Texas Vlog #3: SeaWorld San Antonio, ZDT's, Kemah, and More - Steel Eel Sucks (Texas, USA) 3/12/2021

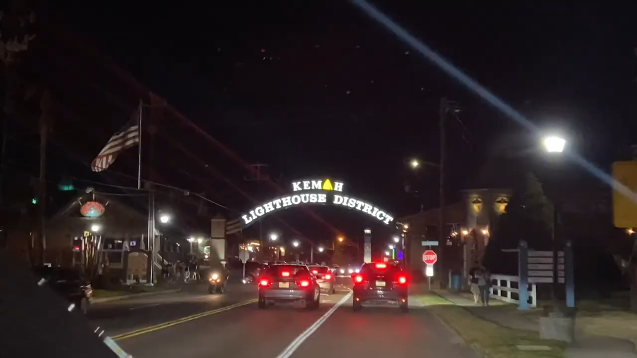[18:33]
Just like that, we are at Kemah Boardwalk here in Kemah, Texas.